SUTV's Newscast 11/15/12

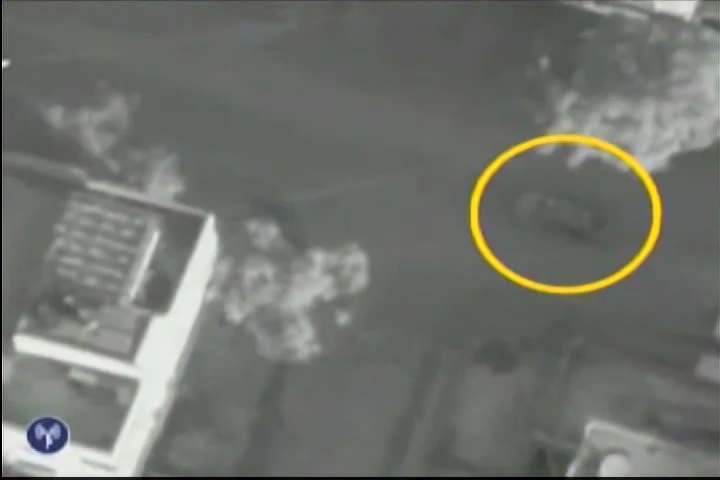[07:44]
The video shows the direct hit in Gaza. It was in response to rockets being fired on Israel from Gaza.